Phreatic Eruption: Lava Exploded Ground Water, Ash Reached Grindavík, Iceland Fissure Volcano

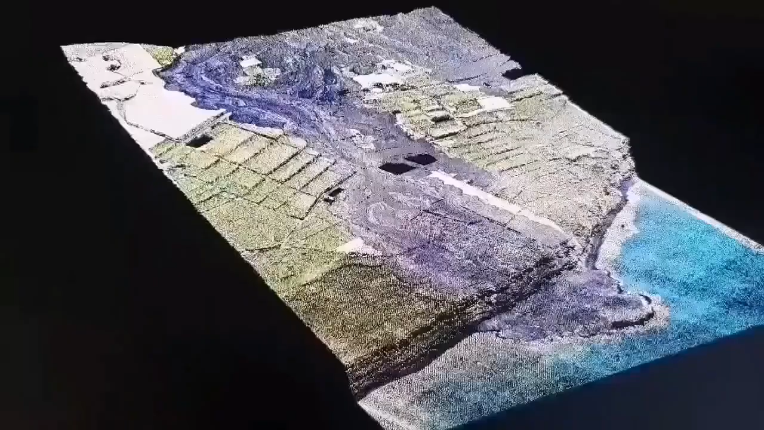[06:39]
This is a 3D model we have created.
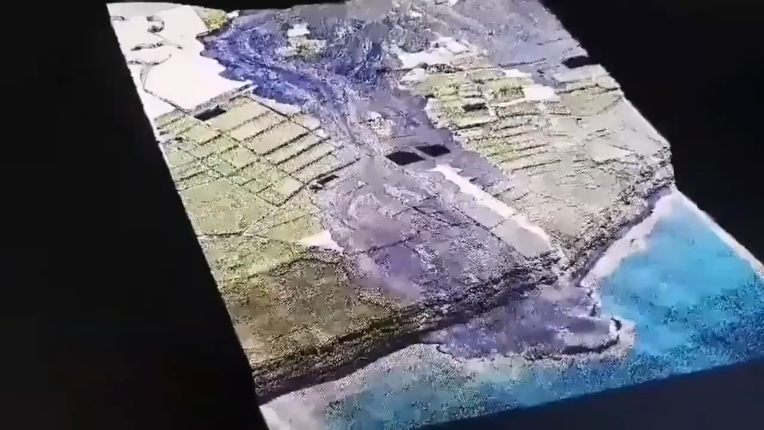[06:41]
And it shows the lava flow.